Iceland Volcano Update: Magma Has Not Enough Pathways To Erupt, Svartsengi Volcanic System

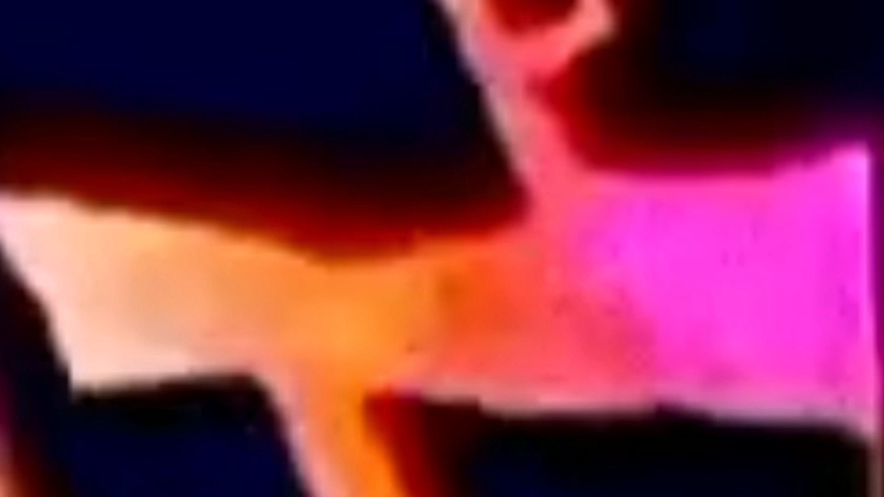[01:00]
are called Grindavik rift valley. Magma from the previous eruptions almost has solidified. There is a kind of plastic way.